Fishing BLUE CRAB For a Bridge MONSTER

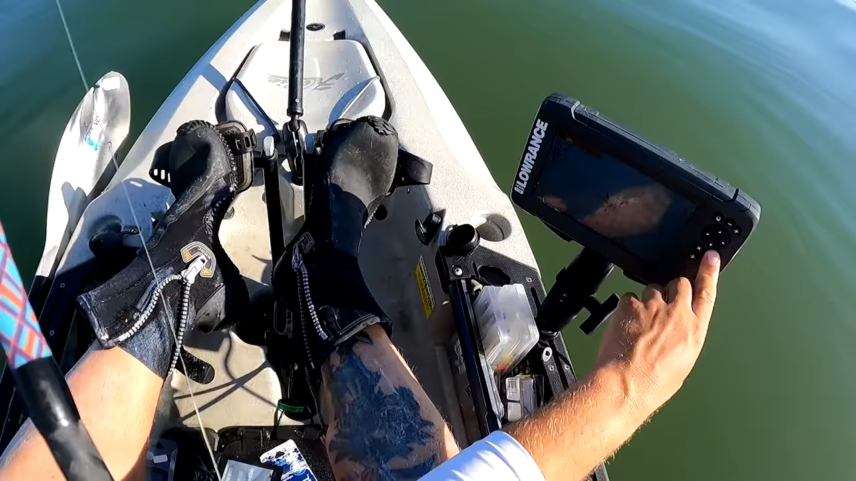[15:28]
Let's see if we get any bites. All right, well, we found some good structure.